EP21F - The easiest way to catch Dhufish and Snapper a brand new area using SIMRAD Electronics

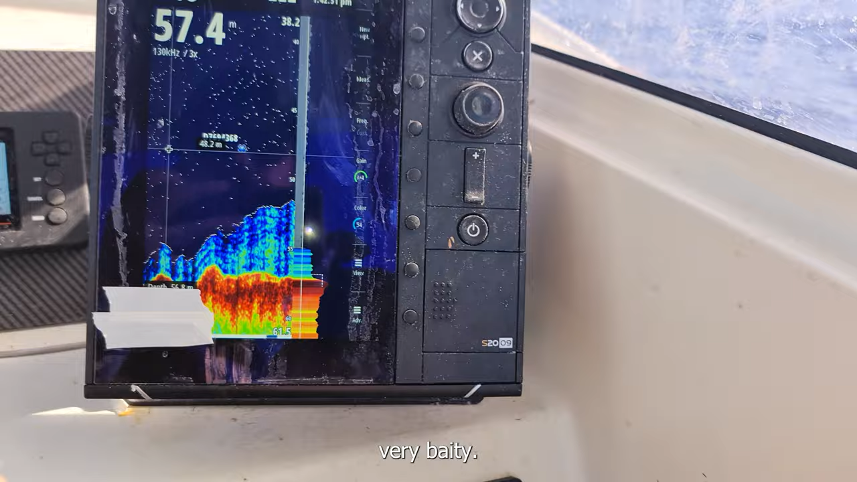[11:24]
but you know these thicker parts of the echo through there um they could be a dewy or something so we'll give it a crack
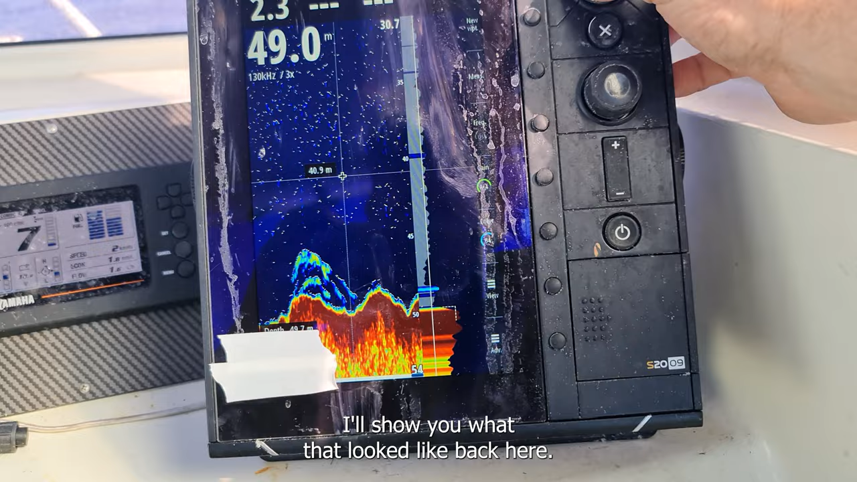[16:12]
I'll show you what that looked like back here. I like this.
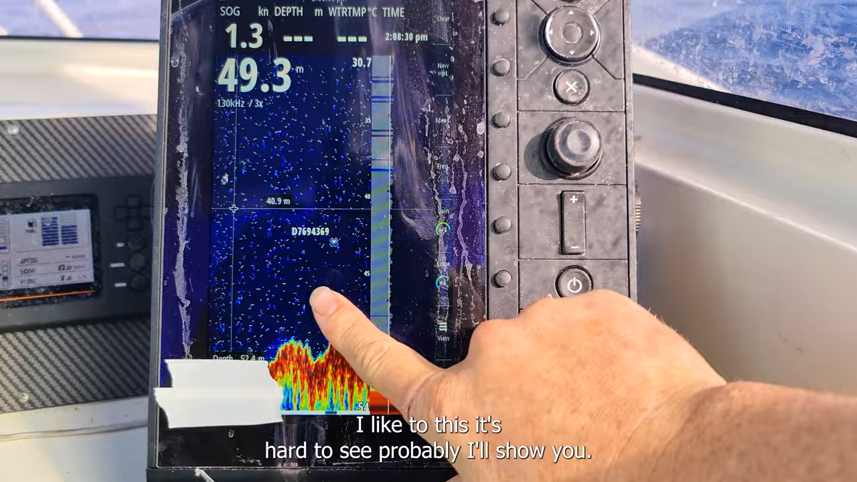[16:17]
It's hard to see, probably. I'll show you the screenshot.
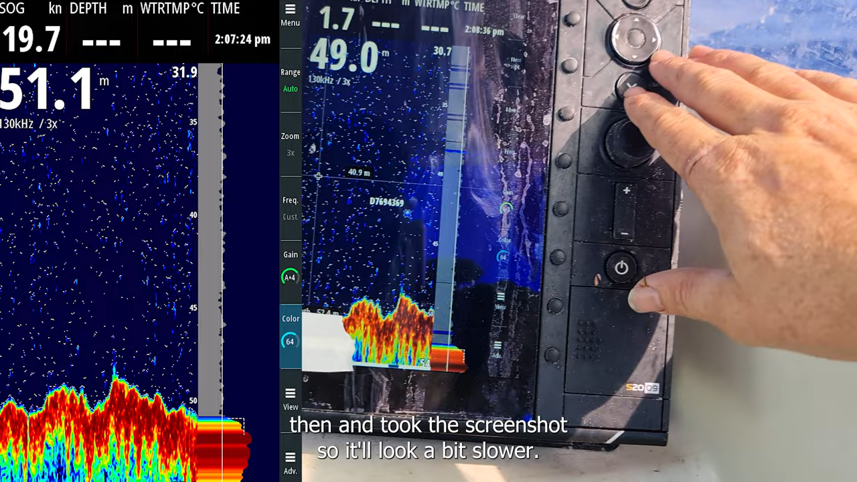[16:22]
I was going 22 knots and then I backed off, then I took the screenshot so it'll look a little bit slower and then I've marked it, driven around.
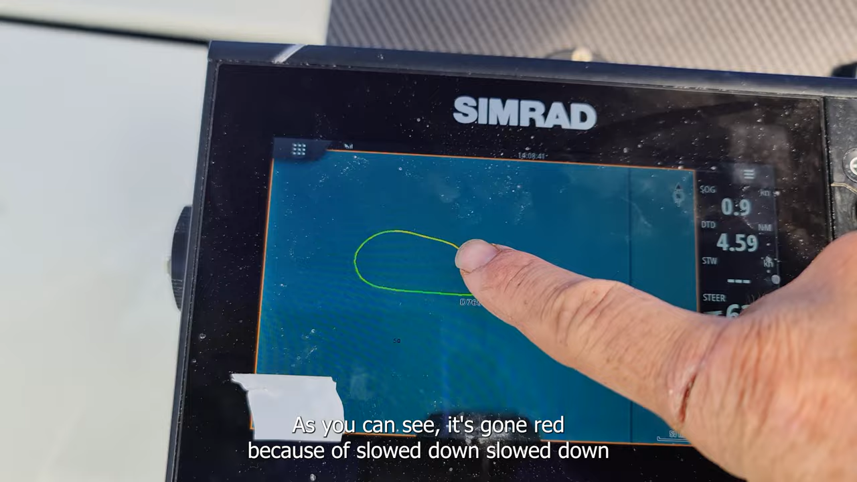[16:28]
As you can see, it's gone red because I've slowed down. I've slowed down right over it and some pretty tasty looking echoes.
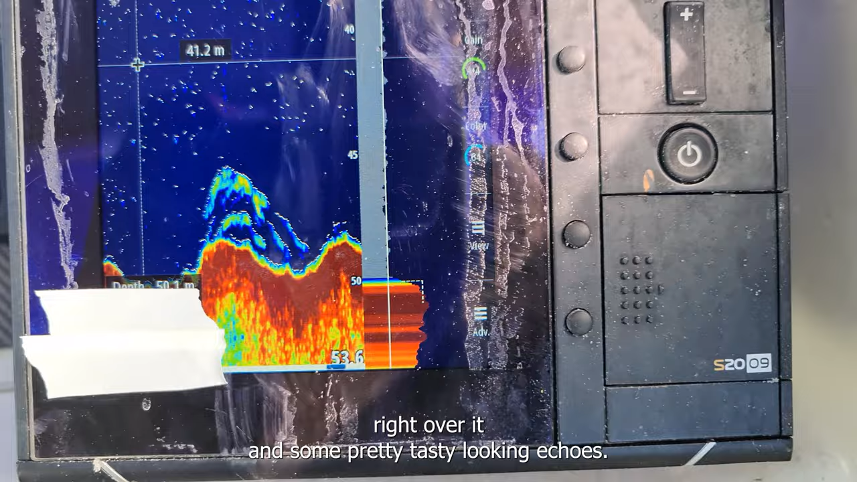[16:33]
So I'm going to mark that one.
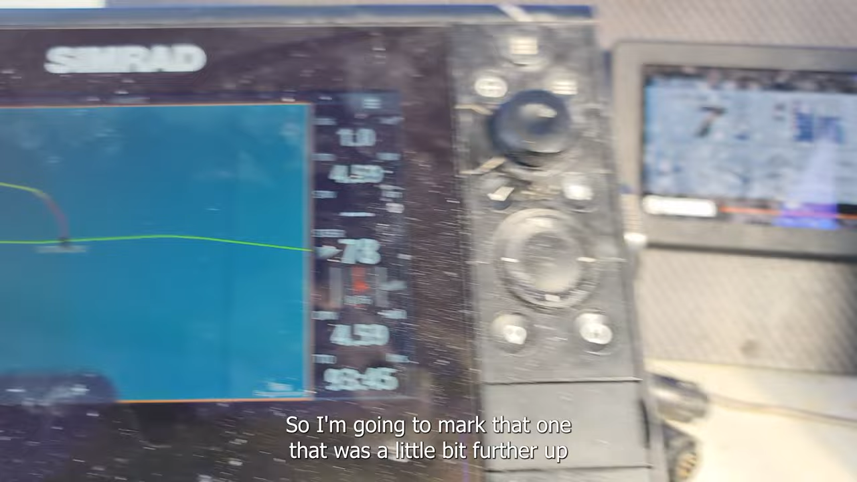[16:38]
That was a little bit further up and I'm also going to mark this second one.
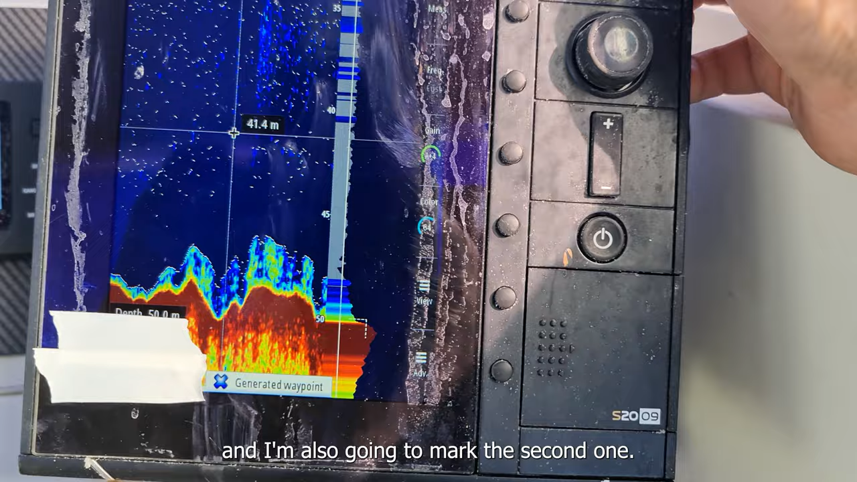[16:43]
So this patch actually doesn't look as good. The other bit looks a bit better. So I'll quickly bait up and we'll drop on that one up there.
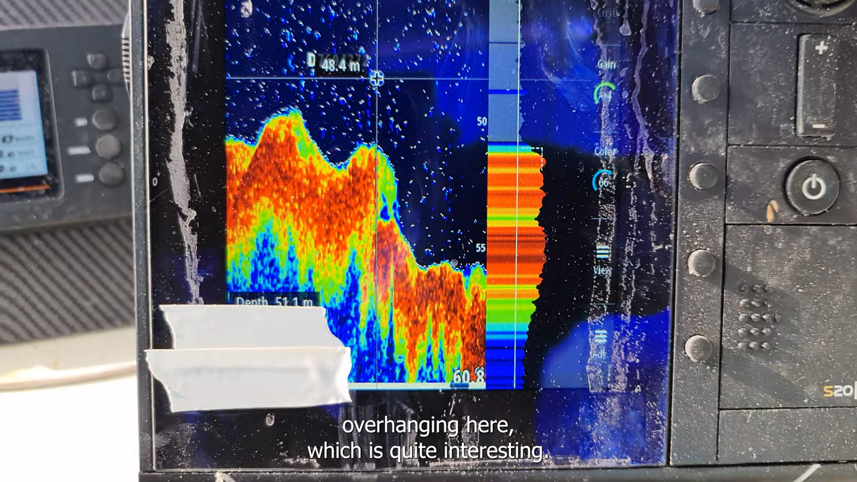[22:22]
It's quite interesting. So I'm just going to go for a market and go for a nice slow look over it.
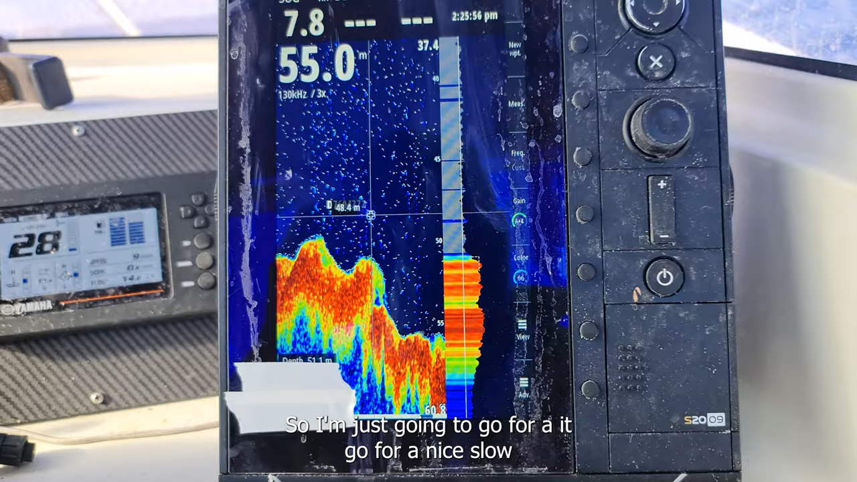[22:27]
More bloody pinkies.
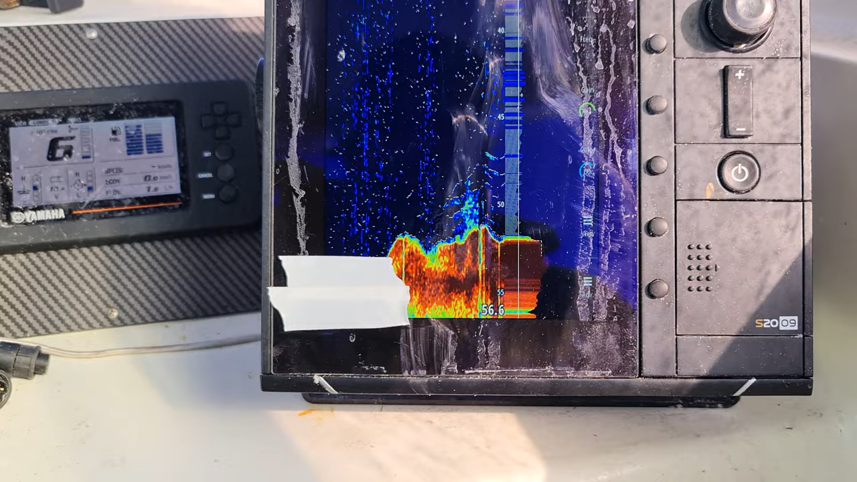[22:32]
But the ground looks really good.
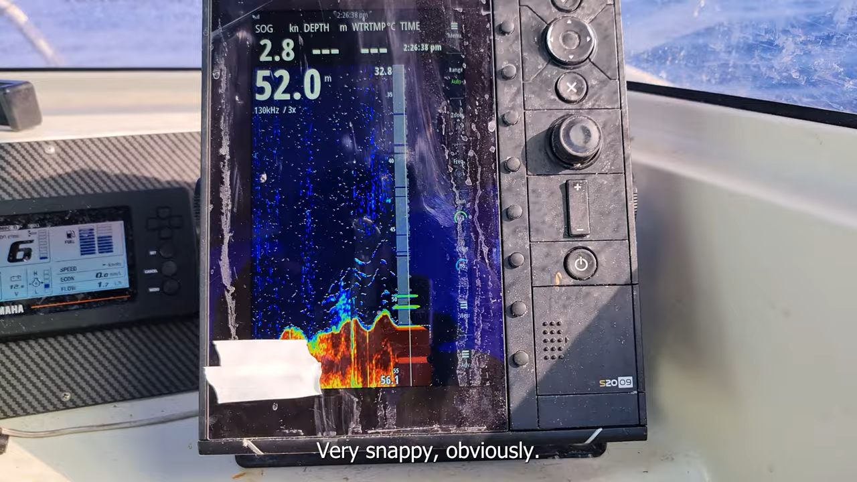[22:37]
On screen: depth 52.0 m, speed 2.8 kn
Very snaggy obviously. Just need a couple of thicker echoes to pop in there as well would be great.
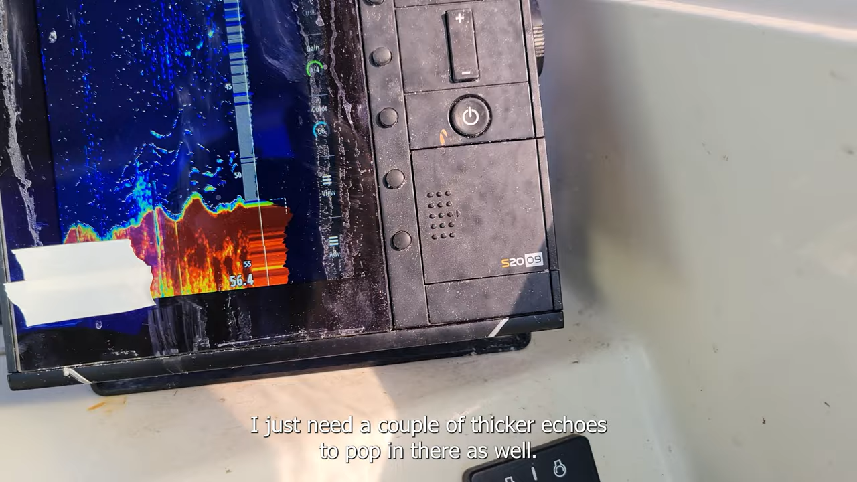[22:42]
So we're going right over it as you can see.
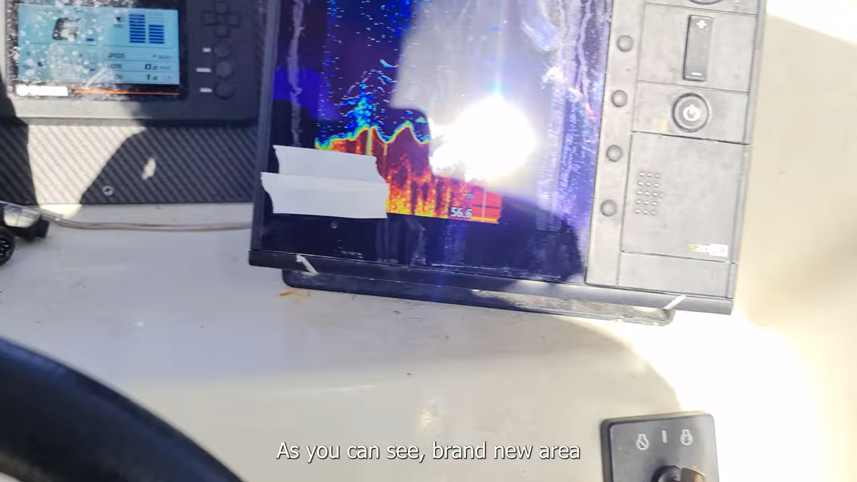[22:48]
Brand new area. Come on.
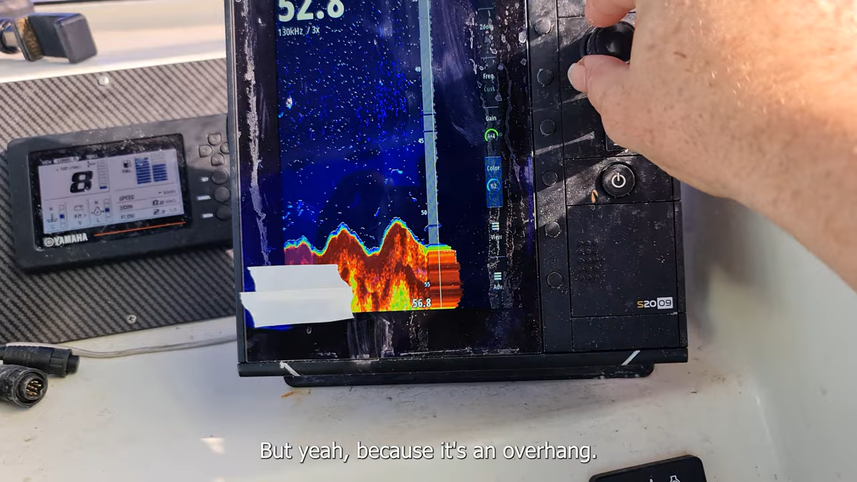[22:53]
But yeah. Because it's an overhang,
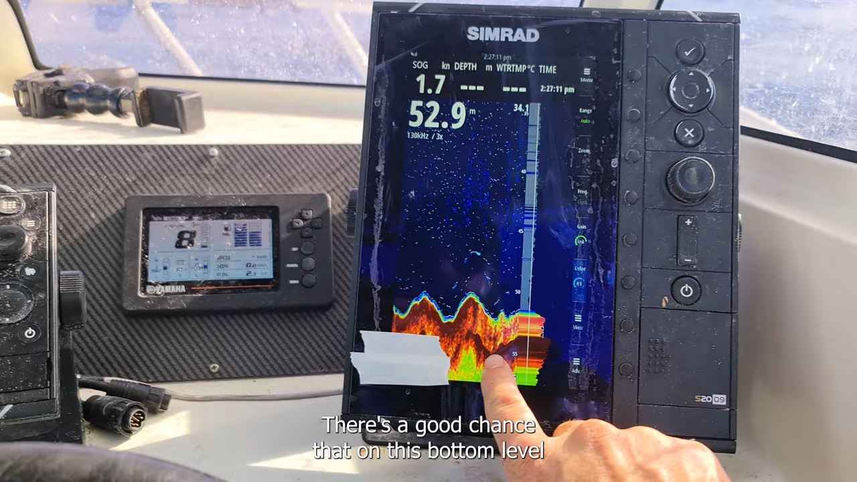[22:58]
On screen: speed 1.7 kn
there's a good chance that on this bottom level that's where your deweys and that would be anyway. So it's normally worth the drop regardless.
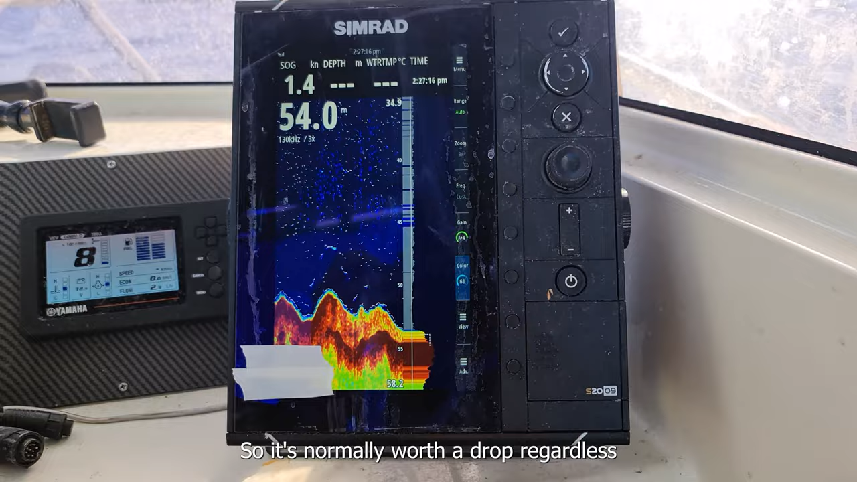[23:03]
On screen: speed 1.4 kn
Because you won't see your deweys in there. But you know, that's what that thicker echo could be there.
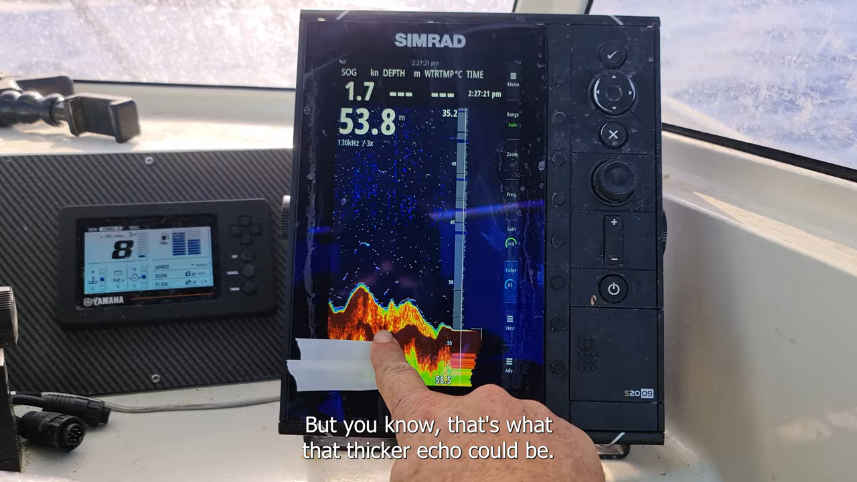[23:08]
On screen: depth 53.8 m, speed 1.7 kn
It could be you're picking up the ground and also a thicker part of the echo is the dew.
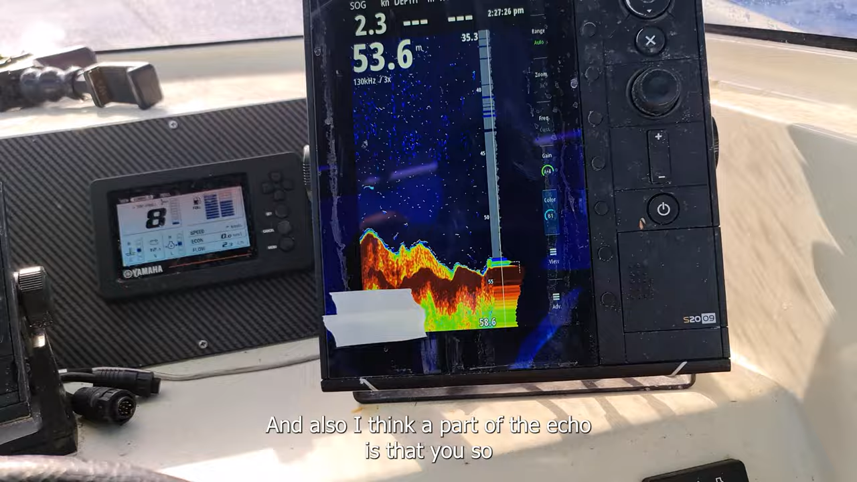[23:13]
On screen: speed 2.3 kn
So yeah, it's normally worth dropping on anyway.